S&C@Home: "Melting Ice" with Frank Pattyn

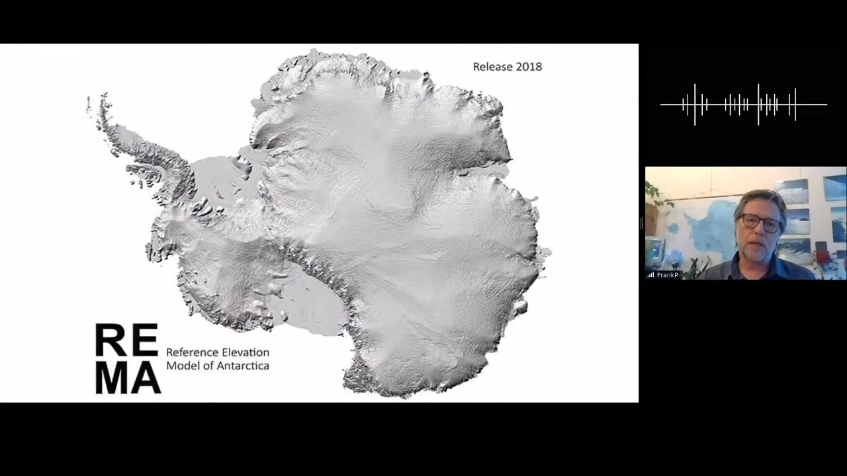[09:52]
with centimeter precision we basically we can see each snow doom that is formed at the surface and this thanks to satellites but these satellites can also measure the flow of antarctica how